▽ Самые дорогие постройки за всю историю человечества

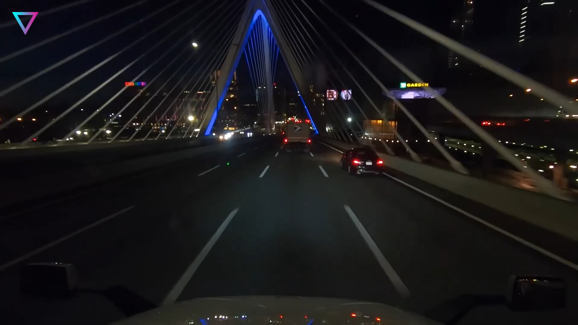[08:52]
Из-за плотной городской застройки им пришлось искать нестандартные решения.
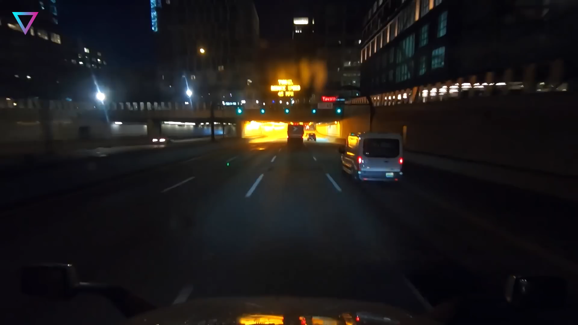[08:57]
То, что получило название тоннеля, на самом деле целая система сооружений.